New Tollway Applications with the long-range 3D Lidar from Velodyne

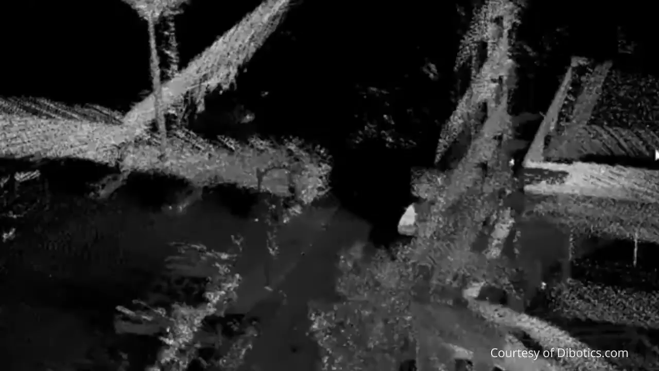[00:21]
So I mounted a single VLP 16 three-dimensional laser scanner to the top of my car.
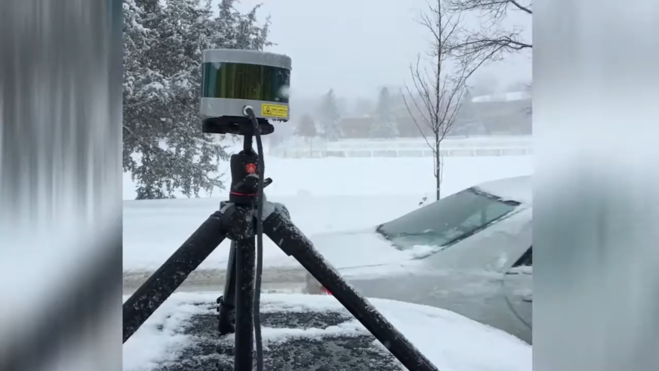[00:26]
It's a 360-degree horizontal field of view.
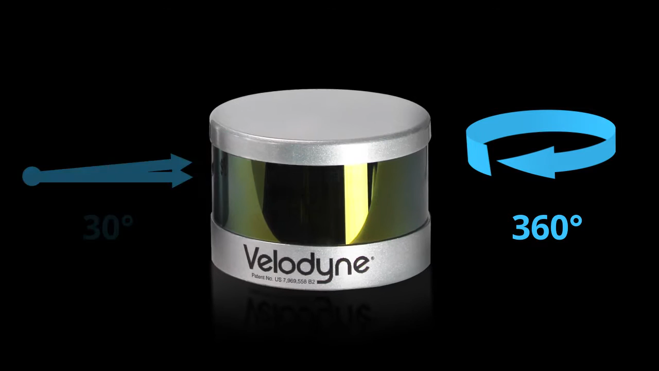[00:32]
A 30-degree vertical field of view provides 300,000 time-stamped data points per second. Safely located on a frontage road,
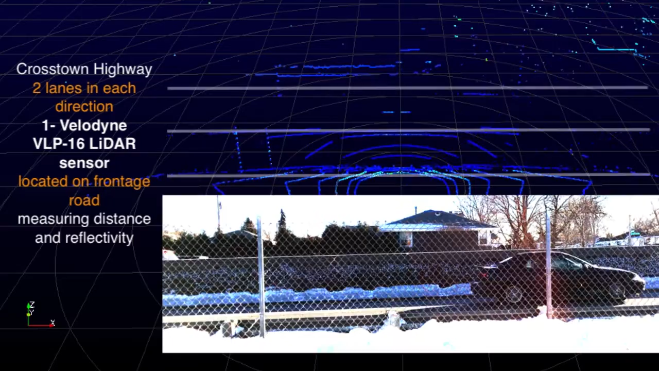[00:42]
the VLP is located on a highway with two lanes of traffic in each direction separated by a concrete K rail.
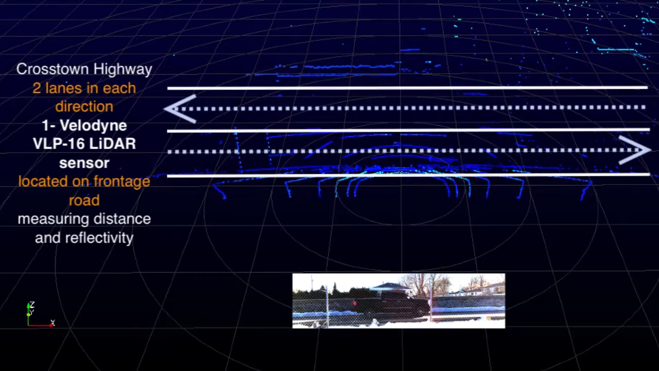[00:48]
This is not the optimal mounting position, but the purpose of this video is to determine the feasibility of the idea.
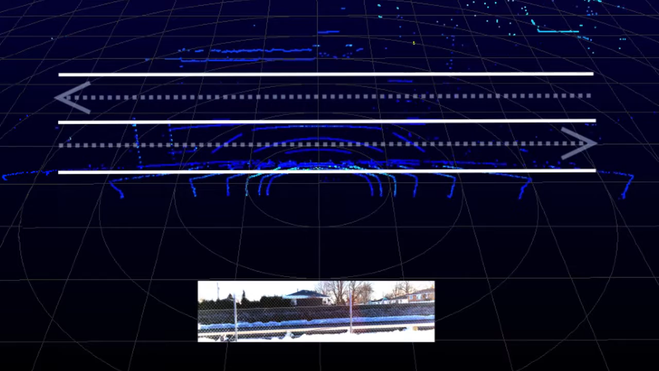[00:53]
A cell phone camera was mounted below the VLP 16 to visually compare the results.
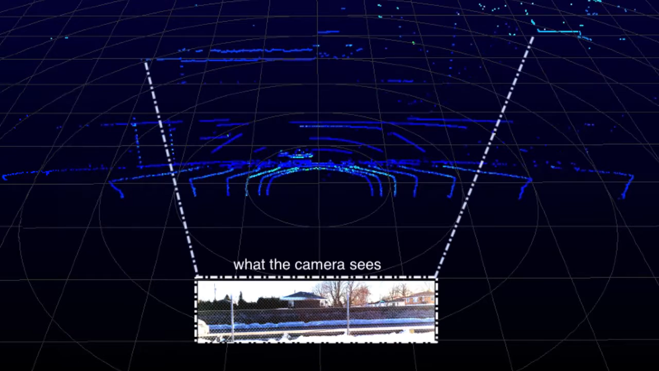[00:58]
To match the VLP scan lines with a visual image from the cell phone camera, stationary objects are recognized.
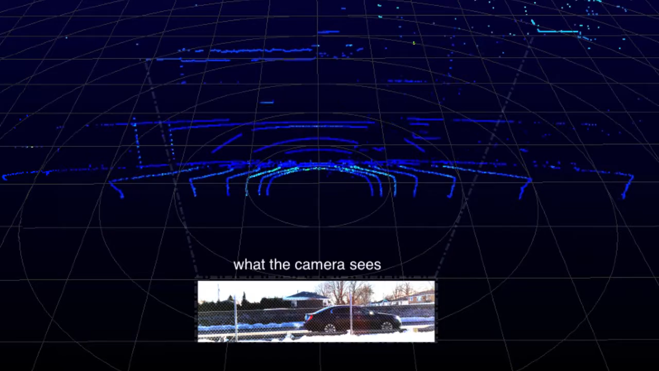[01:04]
In this short example, a school bus, a dark colored car, and a tractor trailer pass in front of the VLP 16 and camera in less than two seconds.
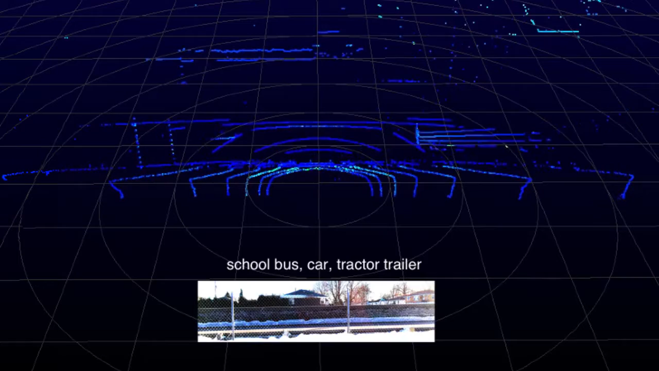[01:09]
Each is recognizable in the VPL scan lines.
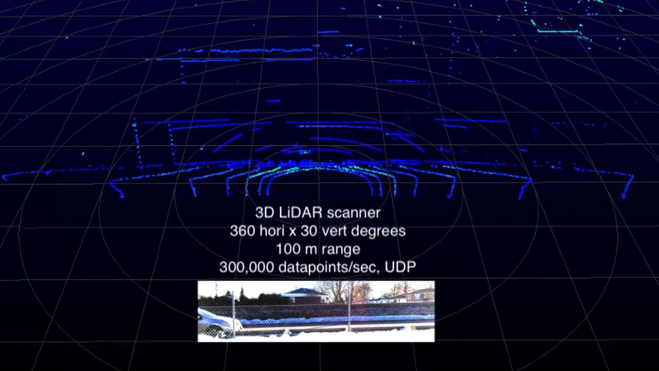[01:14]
Noisy data points in the upper right hand corner are individual beams dazzled by the sun.
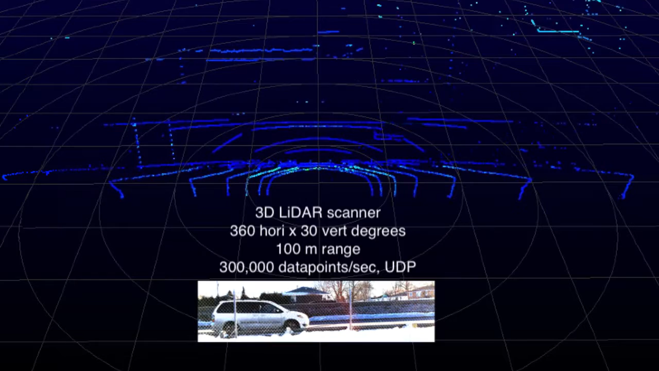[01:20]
This is normal behavior from any laser measurement device and is filtered by an external software program.